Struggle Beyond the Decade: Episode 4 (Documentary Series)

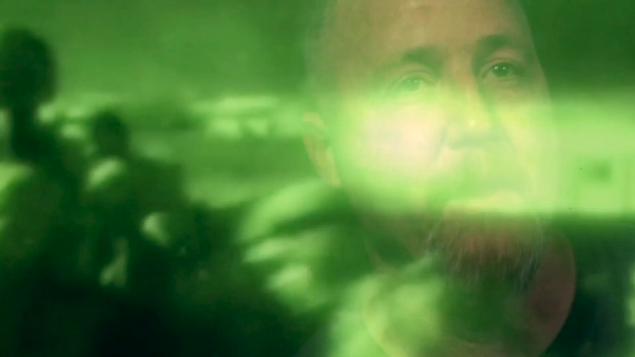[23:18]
In urban combat, they're not going to arm until 300 or 400 meters down the road.
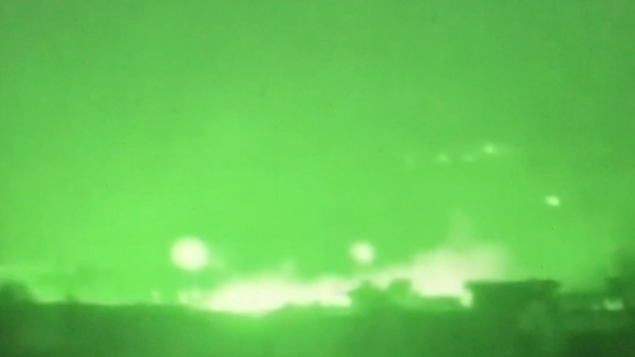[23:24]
And that's where that explosion came from, which, you know, this is all putting pieces together after the fact, because it was kind of crazy when it was going on.
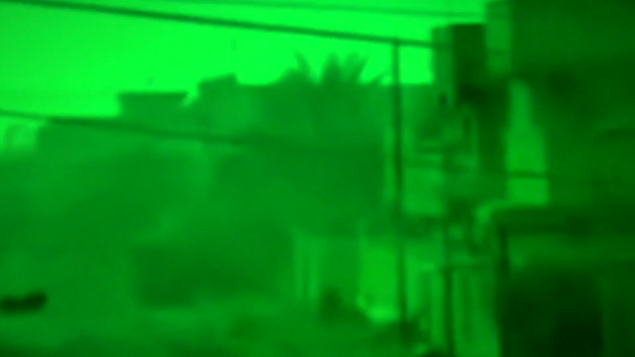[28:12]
Anybody could have been on top of those buildings. Looking around, just scanning.
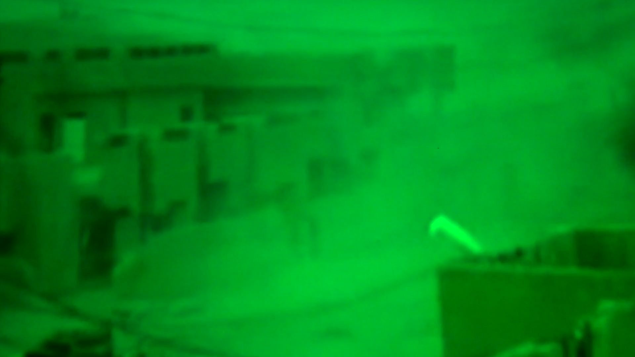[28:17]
That's what I do. That's my job. I scan and look around, because you know, the tank can see for quite a while,
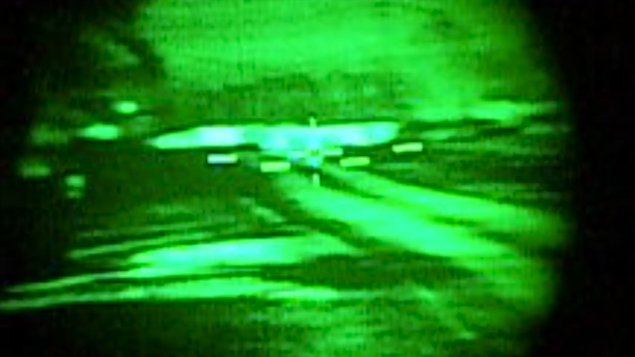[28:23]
and it's got night vision, so you can see all these fools thinking they're, you know, being sneaky. And then I see see old boy with,
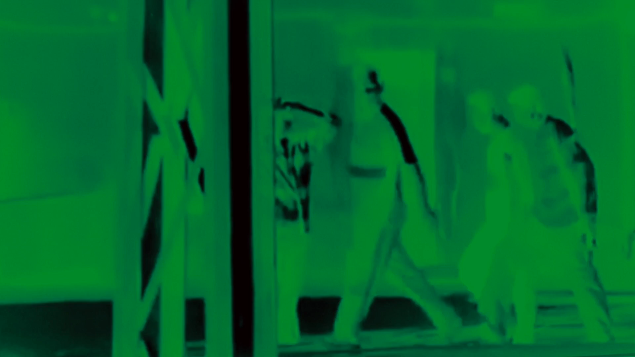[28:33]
must have had a gun rack on his back, because he had like RPGs.
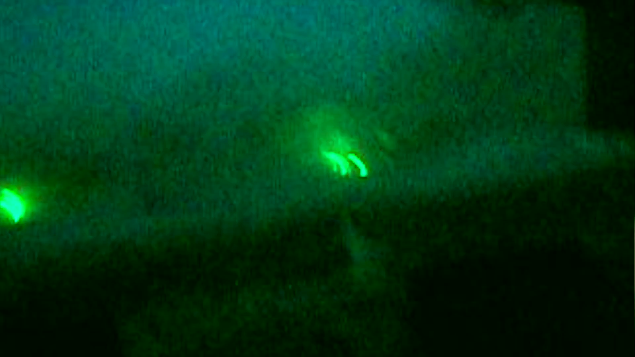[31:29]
Pop back in, put the heat round through, and then my night sights were obscured because I've got a giant fire going on two blocks down where the heat round went off.